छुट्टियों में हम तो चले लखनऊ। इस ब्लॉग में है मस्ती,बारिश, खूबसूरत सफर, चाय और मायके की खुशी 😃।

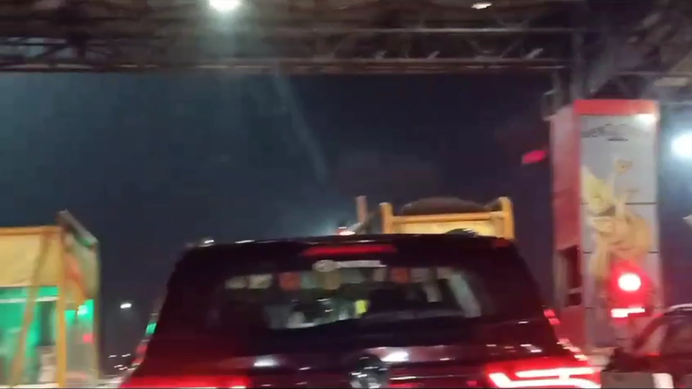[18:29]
खूबसूरत आर्ट्स बनी हुई है, देखिए आप, ये आ गए अंकल जी, अभी लेके आमत हो। ये एक ऐसा टोल है जिसपे ज्यादातर कर्मचारी जो होती हैं वो महिलाएं हैं,
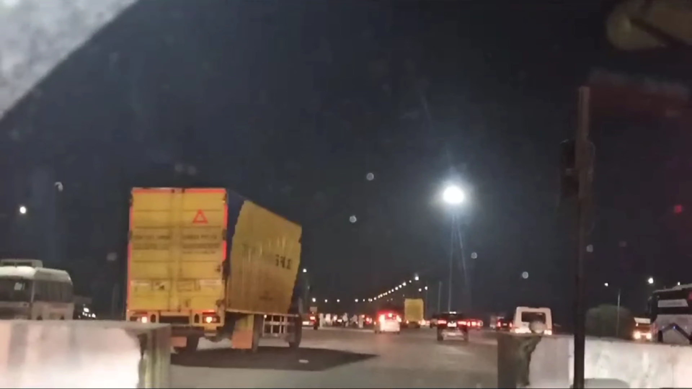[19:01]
चलो चले चलो चलो। हर तरफ रश ही रश है, क्योंकि है दीपावली मनाई सुहानी। फ्रेंड्स हाँ, एक टोल के पास थी जो अब निकल गई है, पुरानी वाली नहीं आ गई।
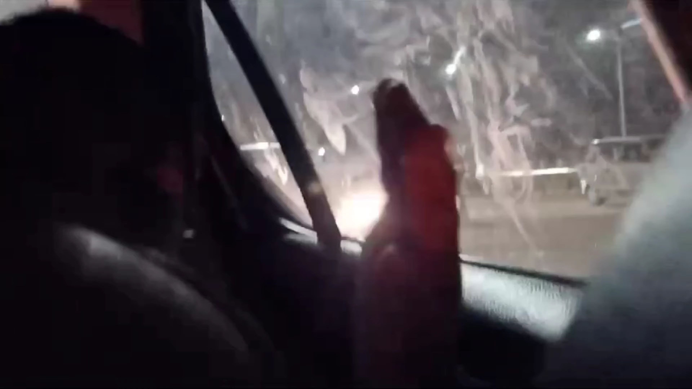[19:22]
अच्छा ओके, तो देखिए देश के सबसे लंबे आगरा लखनऊ एक्सप्रेस वे पर आपका
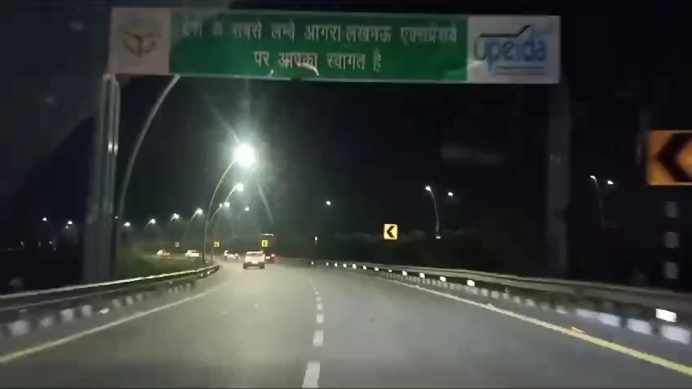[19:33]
हार्दिक स्वागत है। चले ये रहा आगरा लखनऊ एक्सप्रेसवे,
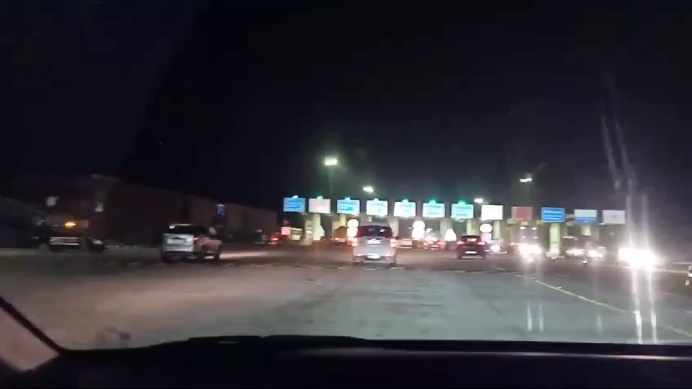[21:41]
तो फ्रेंड्स हम लोग पहुंच गए हैं
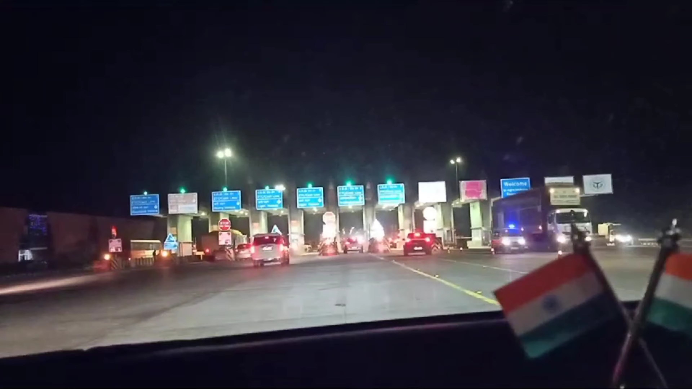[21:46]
लखनऊ के टोल में, फर्स्ट टोल स्टार्ट हो गया है यहाँ से, क्योंकि ये स्टार्टिंग टोल है और फिर एंड मोहान पे पड़ता है,
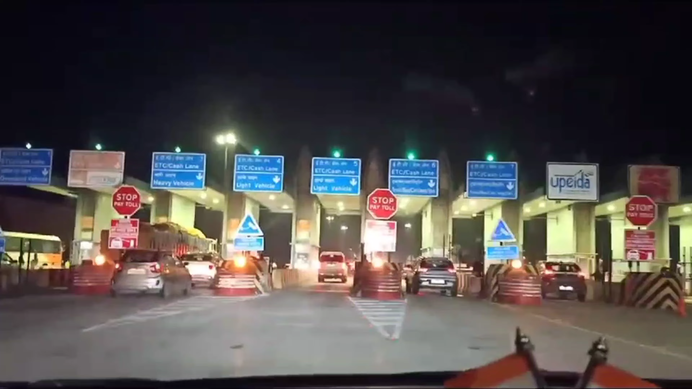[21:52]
डायरेक्ट मोहान। और इस टोल का नाम क्या है, क्या नाम है डॉक्टर साहब?
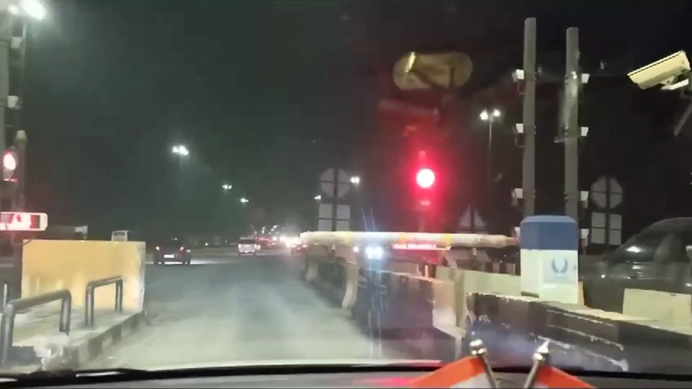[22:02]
एक्सप्रेसवे का है, उपीड़ा। उपीड़ा, अजीब लगता ना नाम ये इसका, टोल ये देखिए उपीड़ा, इससे क्या मतलब होता है उपीड़ा?
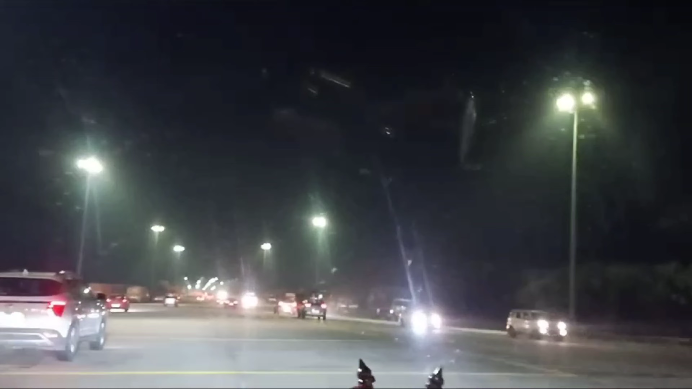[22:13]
ये फुल फॉर्म है इसके, उत्तर प्रदेश